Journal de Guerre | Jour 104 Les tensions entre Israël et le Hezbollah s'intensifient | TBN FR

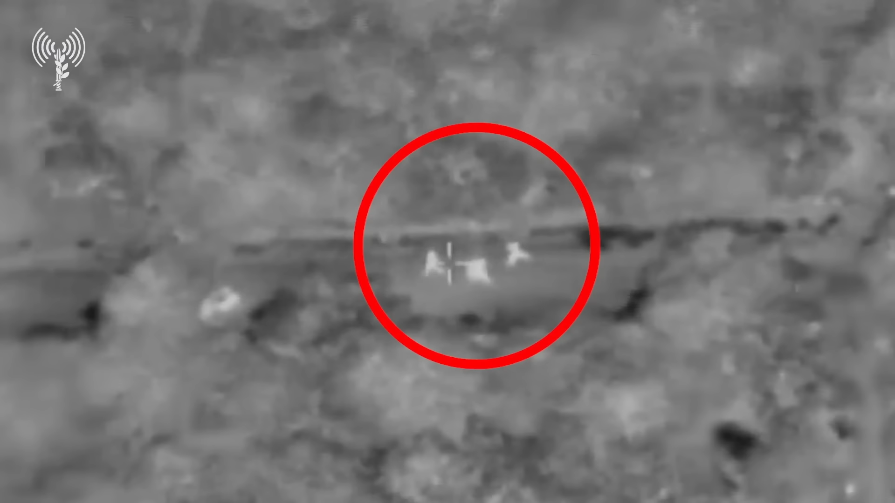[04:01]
Peu de temps après, Zahal a détruit le véhicule explosif et
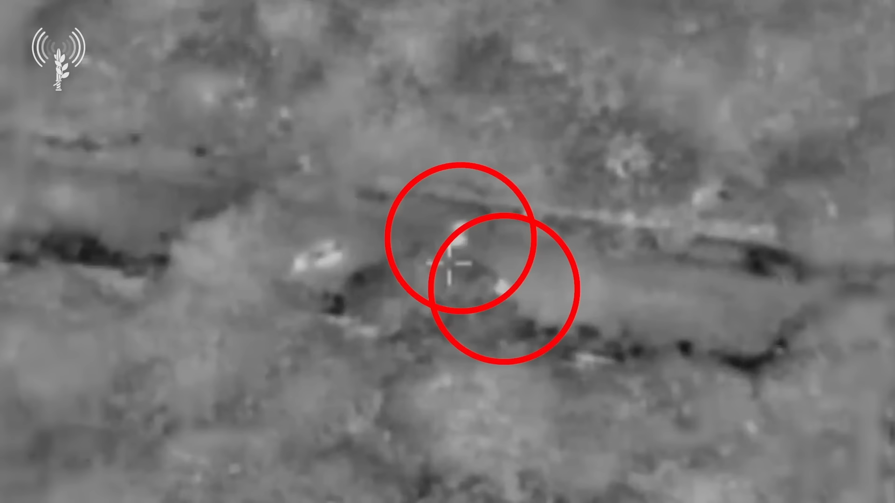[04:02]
l'explosion secondaire qui a été créée par le véhicule a indiqué que la voiture était bien équipée d'explosifs.
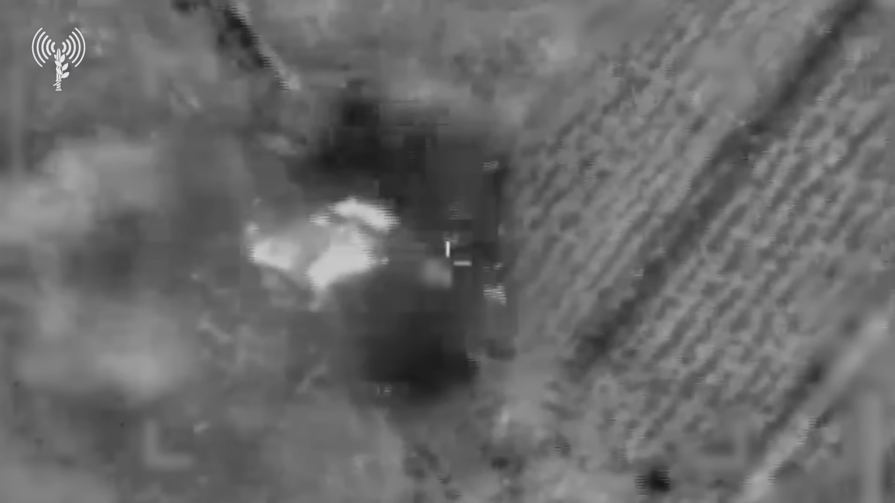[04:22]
L'une des équipes de lancement a tiré des roquettes en direction de la ville israélienne de Roche Hanikra.
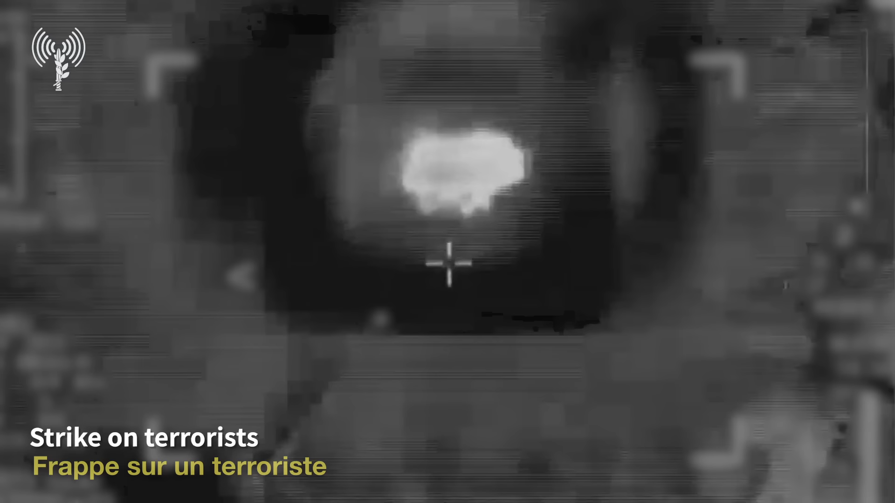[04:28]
Elle a été identifiée après le lancement par un avion israélien
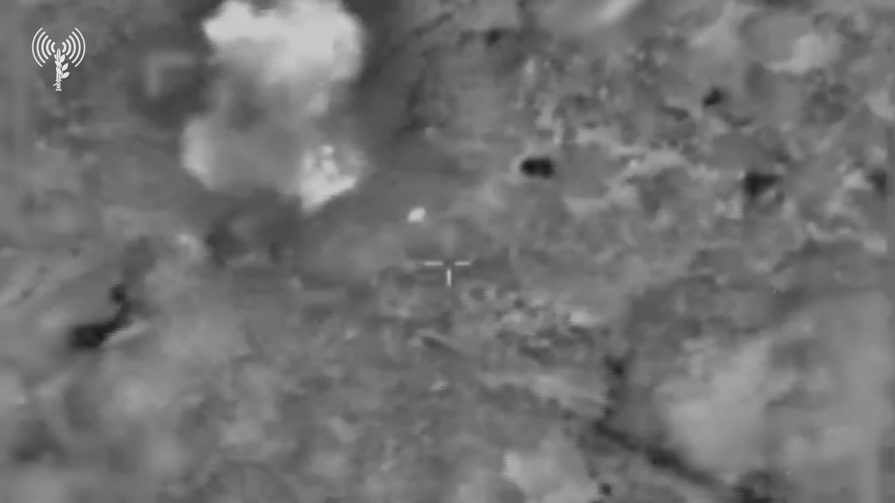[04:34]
qui l'a suivi et l'a neutralisé.
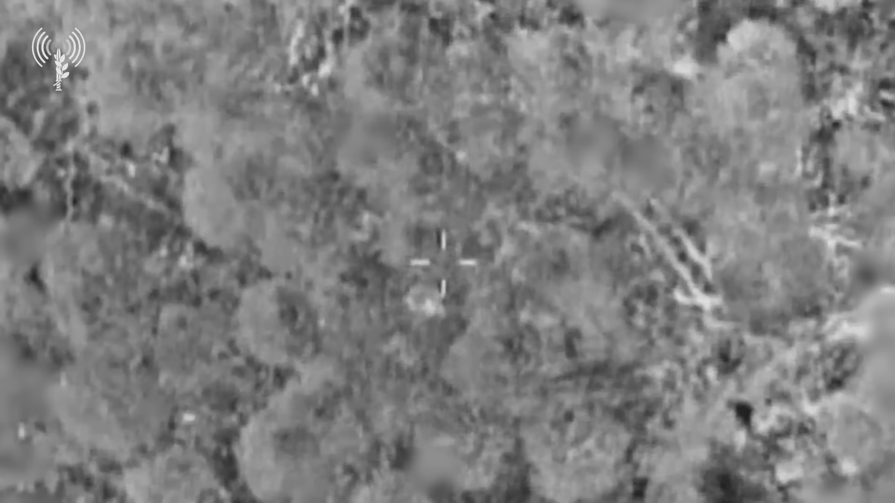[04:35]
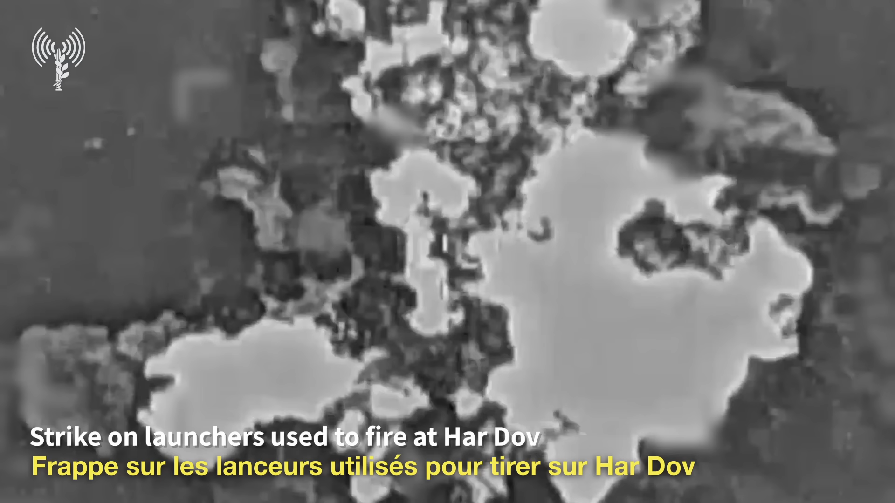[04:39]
Plus tard, les avions de chasse de l'armée de l'air ont mené une opération et attaqué un certain nombre de
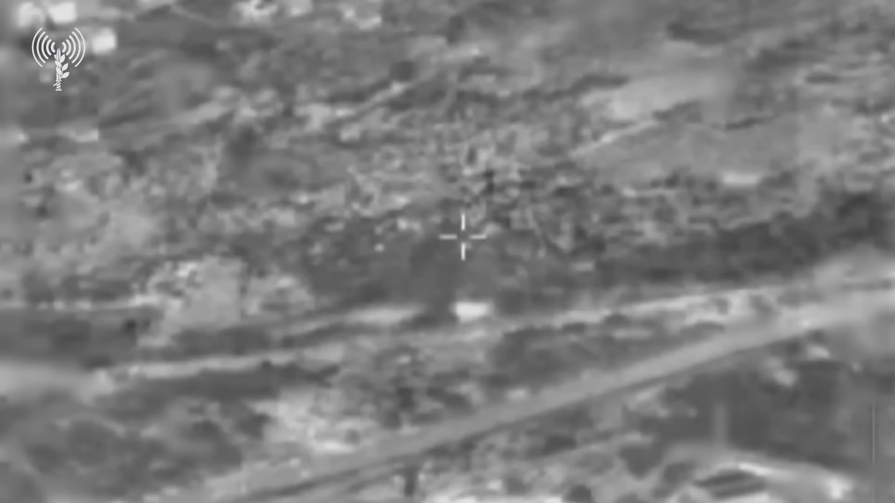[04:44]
lanceurs actifs
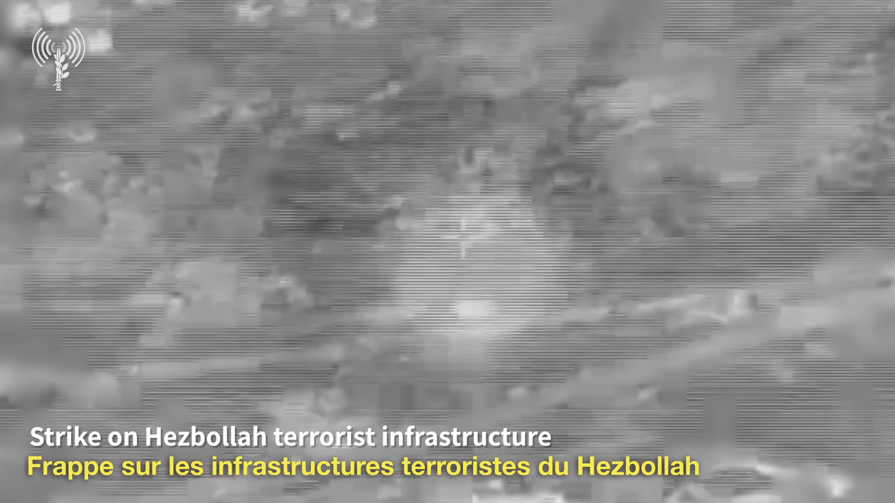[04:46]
et d'infrastructures terroristes dans le sud du Liban.